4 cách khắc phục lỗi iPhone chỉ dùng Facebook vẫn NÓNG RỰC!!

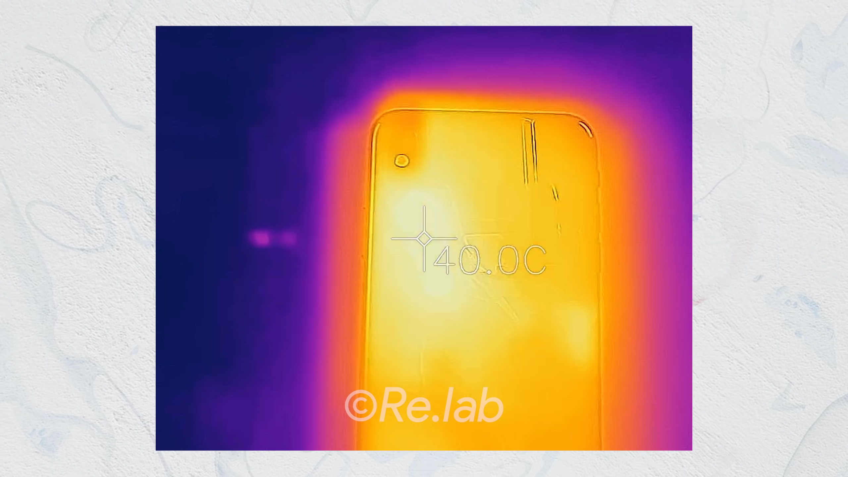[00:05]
On screen: spot 40.0°C
11 và 11 Pro Max rồi Khoảng 1 phút nữa thì mình sẽ cho anh em xem kết quả,
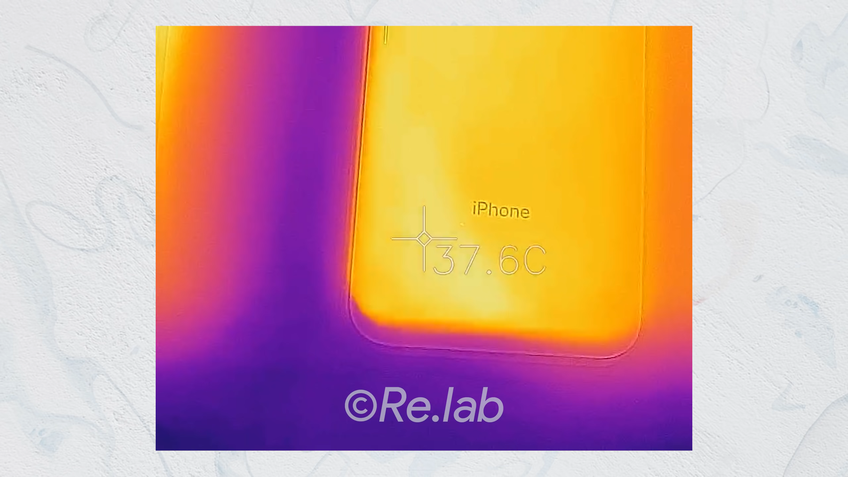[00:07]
On screen: spot 37.6°C
cả thông số chi tiết v.v Và mình spoil luôn là có hiện tượng xảy ra nóng máy và nóng rất kinh khủng Và rõ ràng đây không phải là lỗi của iPhone,
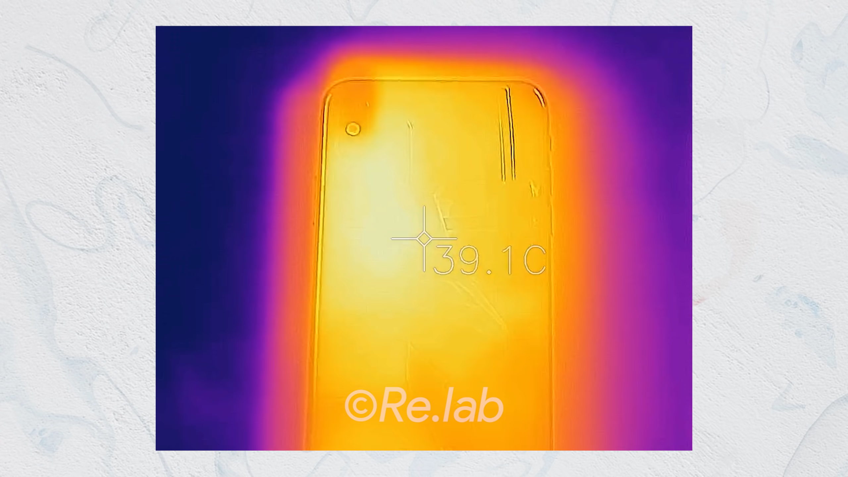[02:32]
On screen: spot 39.1°C
điều này xảy ra tập trung chủ yếu là cái phía phần dưới cụm camera Phần mà thể hiện con chip ấy,
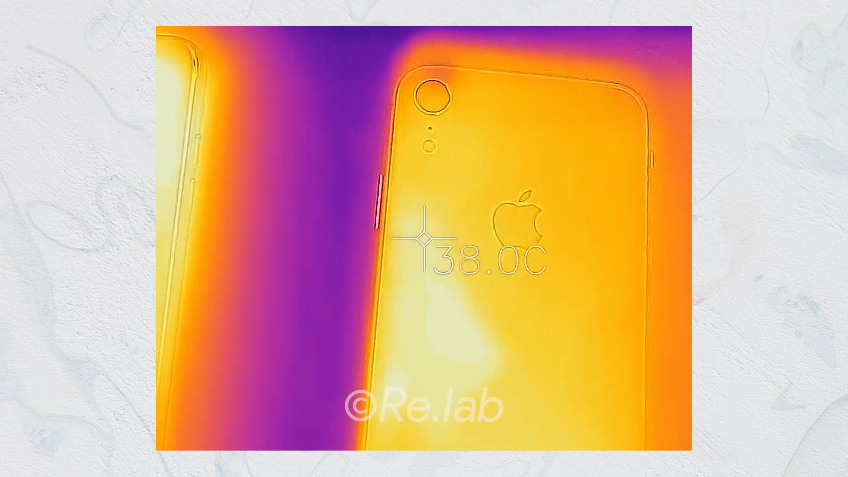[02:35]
On screen: spot 38.0°C
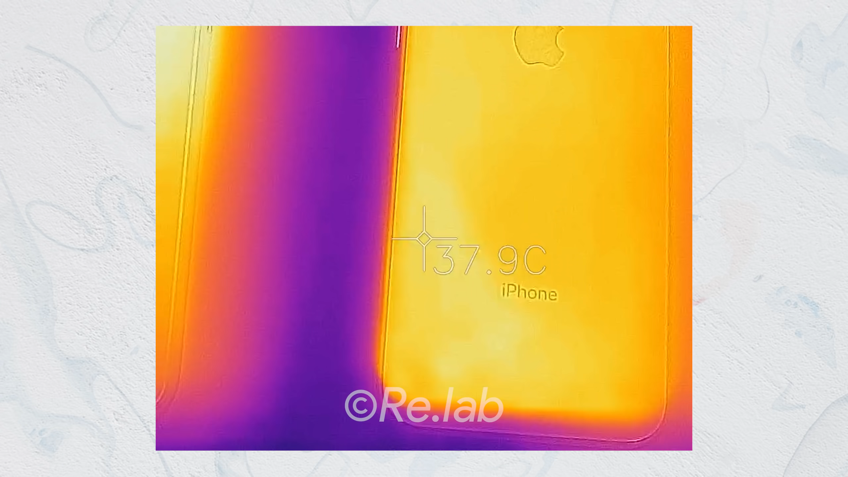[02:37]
On screen: spot 37.9°C
và kể cả những sản phẩm như iPhone 11,
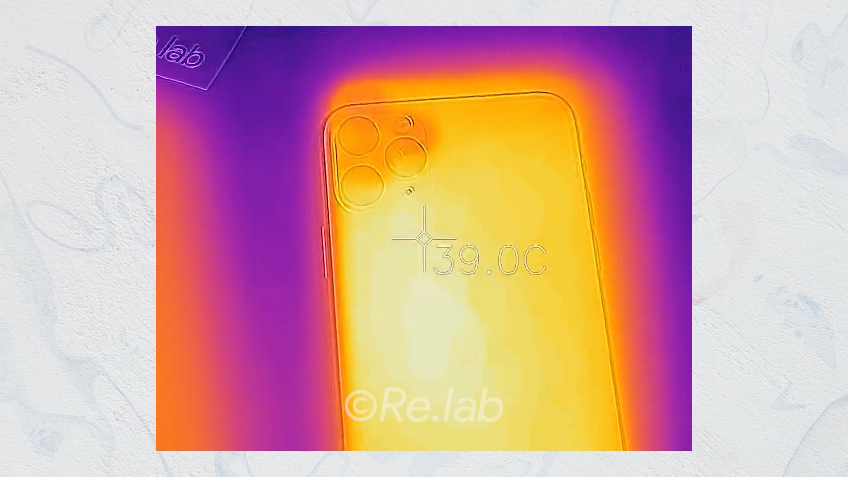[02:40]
On screen: spot 39.0°C
XR Hay là to hơn như là 11 Pro Max và XS
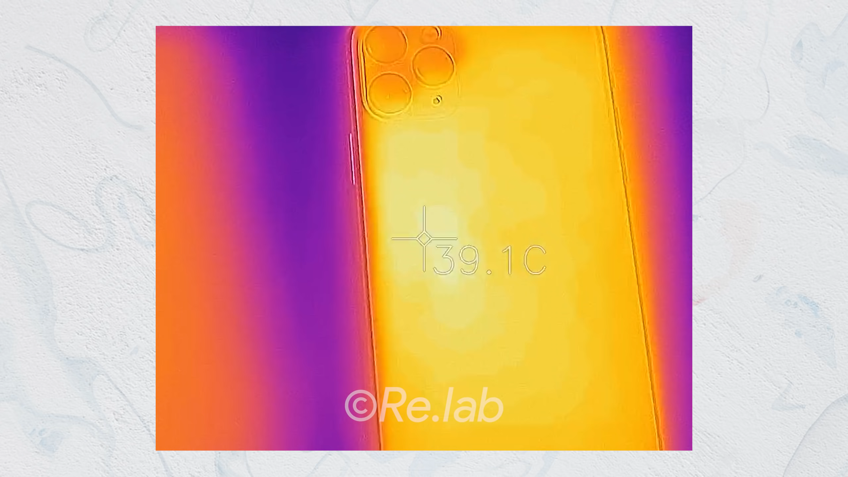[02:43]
On screen: spot 39.1°C
Max Là những sản phẩm đáng lẽ có cái khung viền to như vậy nó phải được tản nhiệt tốt hơn đúng không?
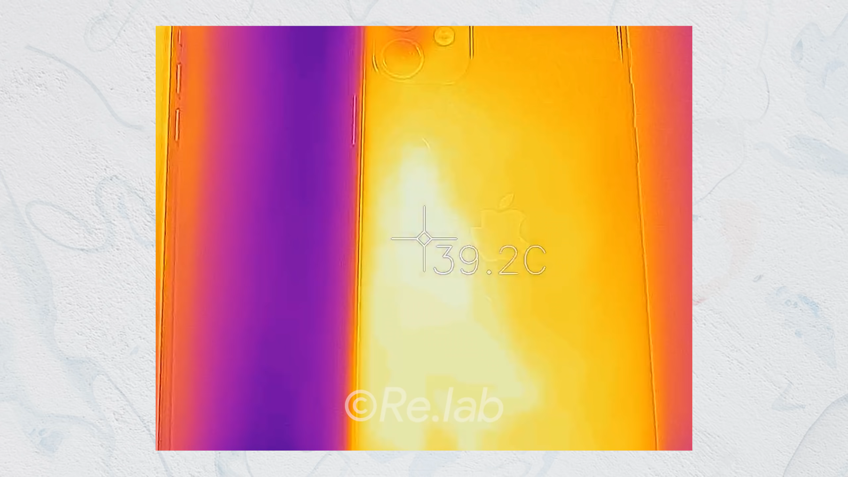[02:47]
On screen: spot 39.2°C
Nhưng mà vẫn có tình trạng là nóng xảy ra Và cái điều này xảy ra thì như mình tìm hiểu là không phải do iOS Chúng ta đã cầm nhặt iOS 13.3.1 từ trước đây rồi